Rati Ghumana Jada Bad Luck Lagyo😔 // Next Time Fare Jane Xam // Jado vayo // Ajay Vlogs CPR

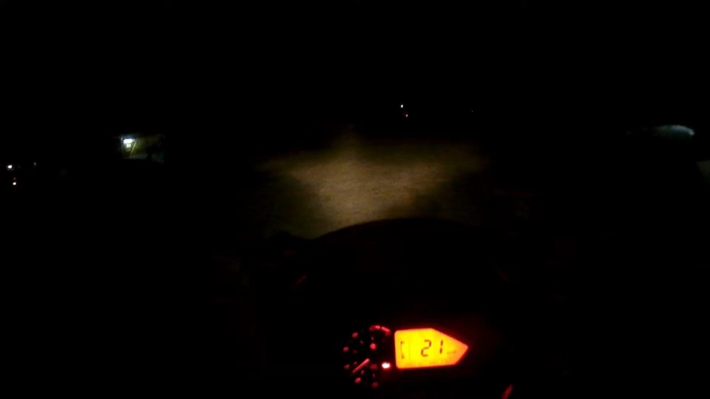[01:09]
यसो जाउँ अगाडि केटाहरू गइसक्यो रोजनमा पछाडिसम्म है, अनि यसो भ्यू चाहिँ कस्तो आइरहेको थियो थाहा छैन मलाई है।